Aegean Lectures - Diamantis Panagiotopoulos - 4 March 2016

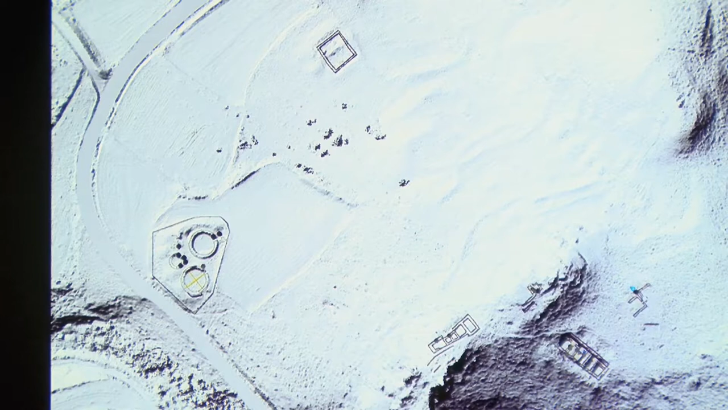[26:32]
και αφαιρώντας τη βλάστηση γίνονται σε διάφορα σημεία ορατά τείχη, οι οποίοι δεν διακρίνονται ούτε καν όταν είναι κανείς εκεί.
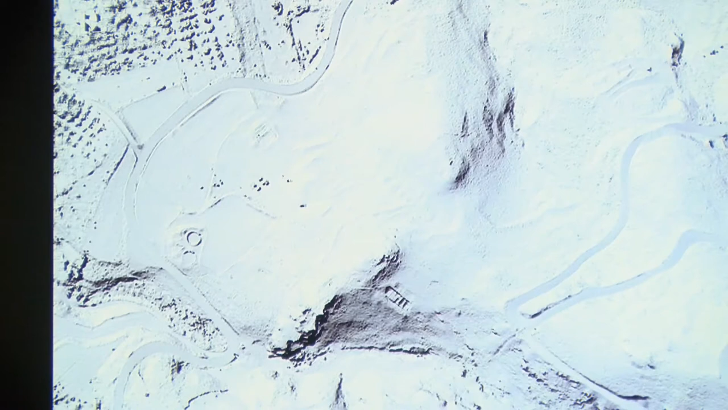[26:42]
Αυτό είναι το συνολικό τρισδιάστατο μοντέλο της περιοχής. Διακρίνεται στη μέση η ανασκαφή, το οποίο μπορούμε να χρησιμοποιήσουμε σαν βάση όχι μόνο για τις γενικές κατόψεις της ανασκαφής,
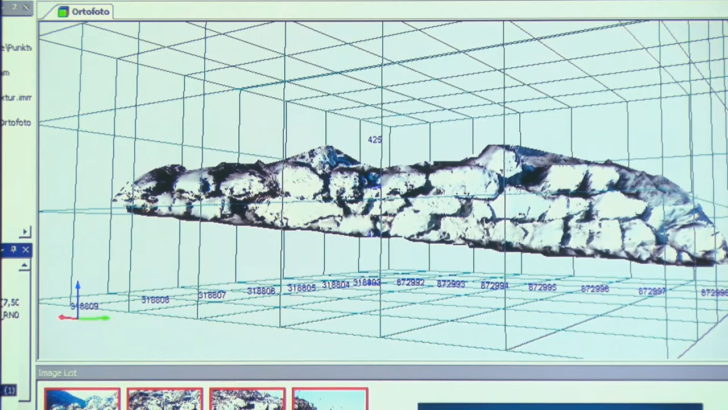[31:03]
Δεν μπορούν να υποκαταστήσουν το παραδοσιακό αρχαιολογικό σχέδιο, δηλαδή το σχέδιο με το χέρι.
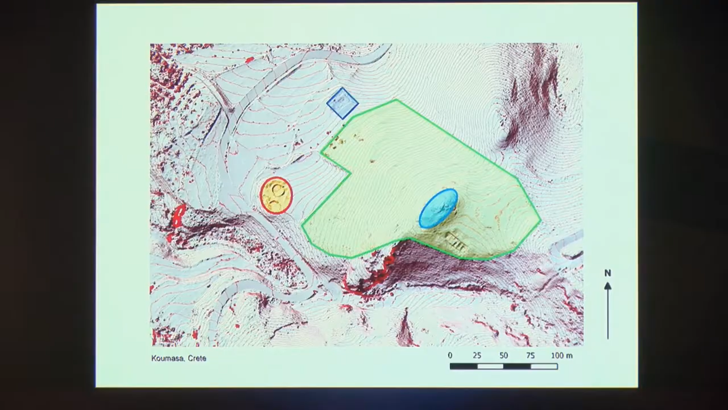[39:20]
Βλέπουμε εδώ για μια ακόμα φορά την έκταση του οικισμού, το ιερό και το νεκροταφείο.
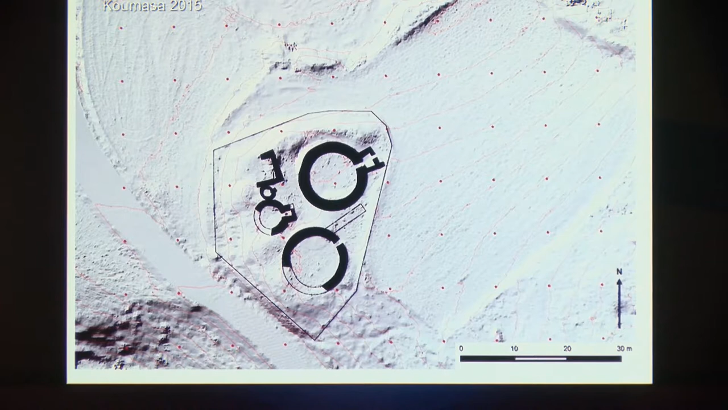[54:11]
Εδώ ένας μικρός ταφικός αποθέτης μεταξύ του ταφικού κτηρίου Γ και του θολωτού τάφου Α,